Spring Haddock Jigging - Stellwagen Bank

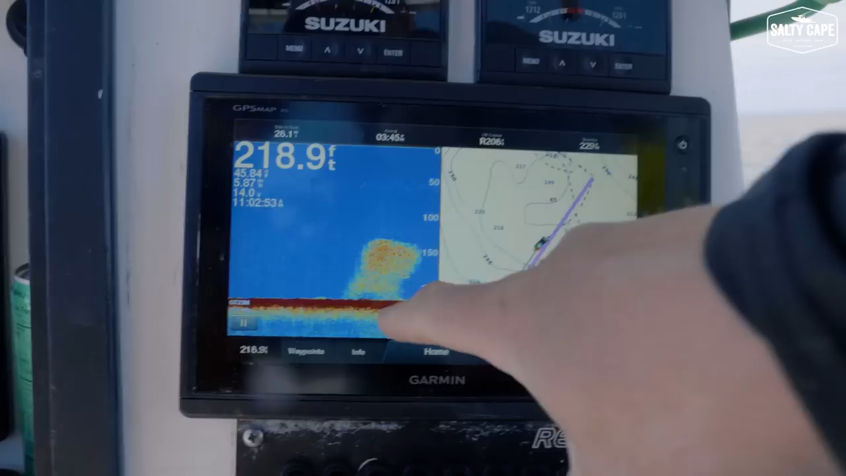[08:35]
On screen: depth 218.9 ft
So you can see right here that's obviously a nice pile of something. We're gonna assume that's bait.